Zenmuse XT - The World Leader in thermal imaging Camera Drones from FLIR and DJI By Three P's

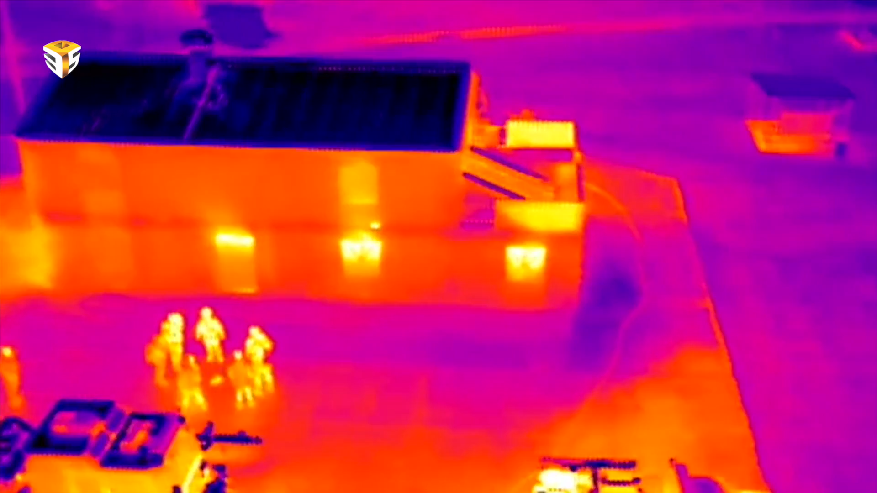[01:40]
640 by 512 resolution the new FLIR camera provides impressive
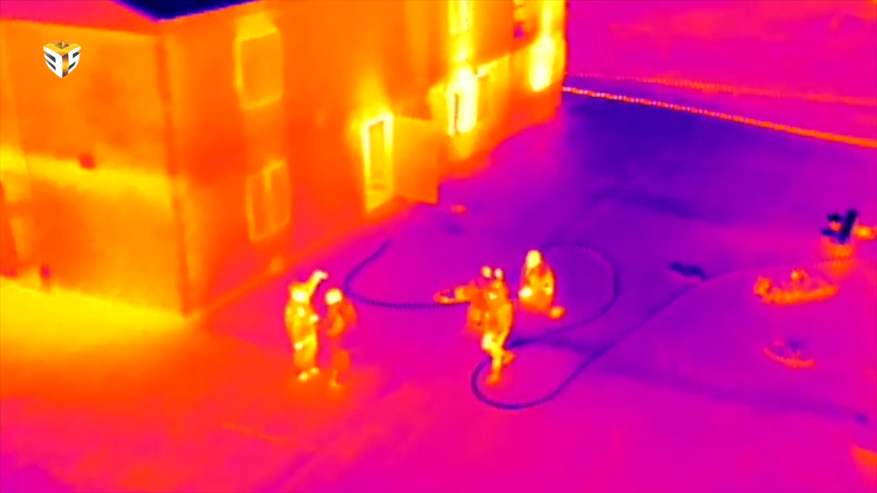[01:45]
sensitivity for prosumer type product with 50mk infrared scanning
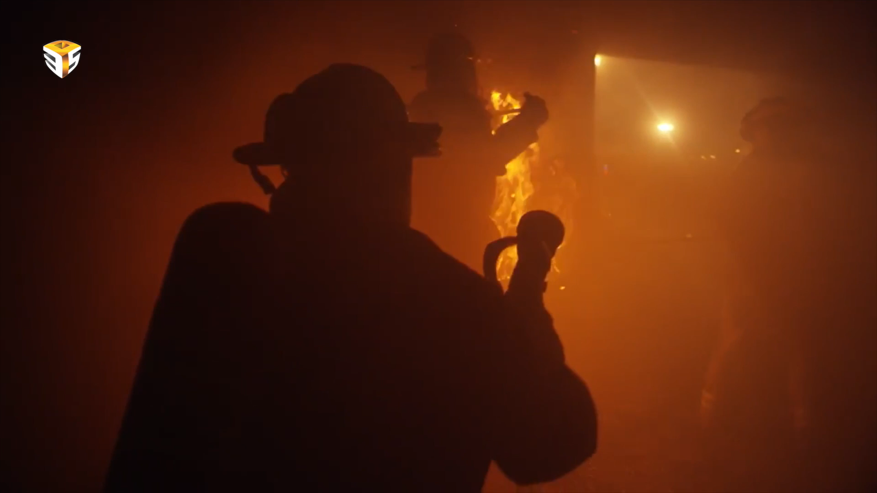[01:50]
at 640 by 30 frame per second or 336 by 60 frame per second.
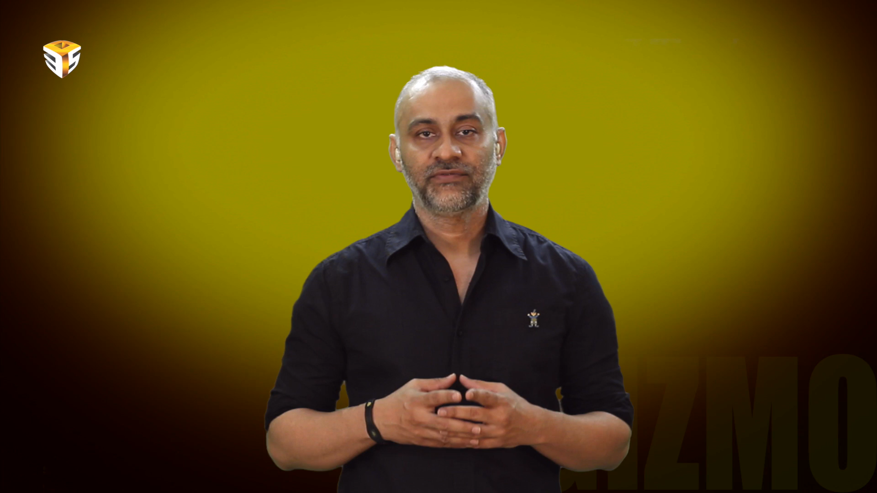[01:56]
DJI says this sensitivity level are enough to
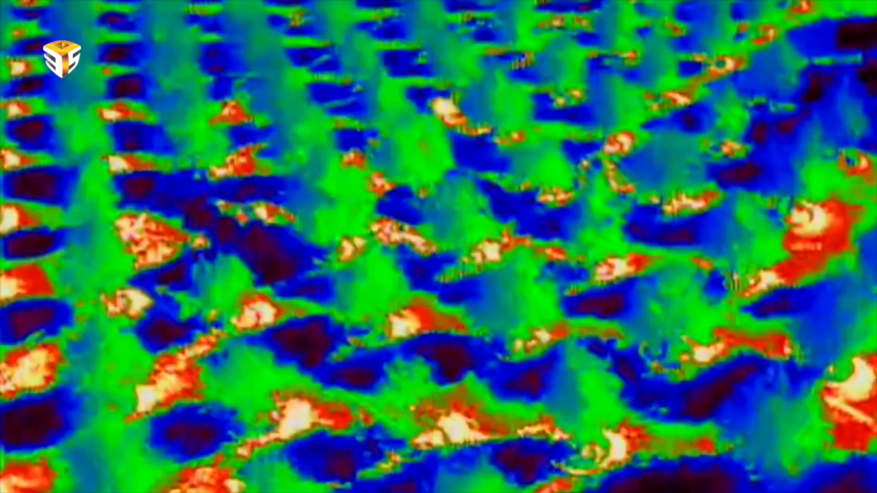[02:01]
provide accurate temperature measurement for proper analytics and strong telemetry data.
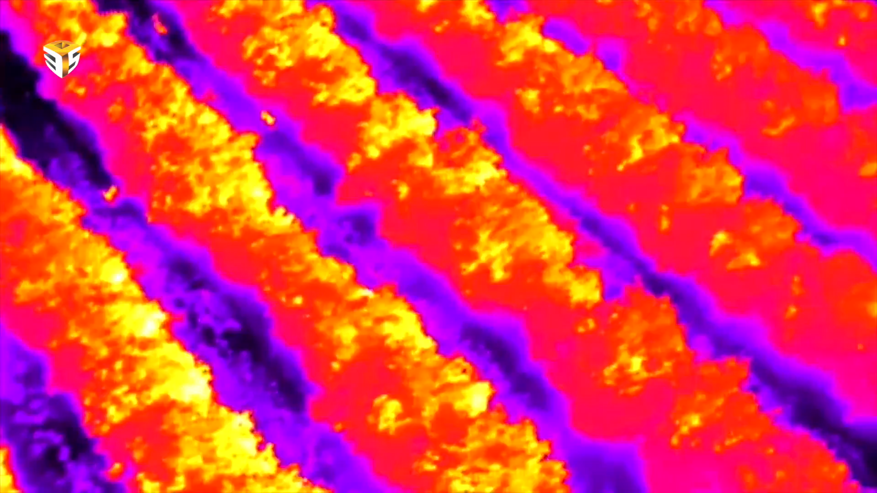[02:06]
Both cameras are available with 4 lens option to meet different business needs.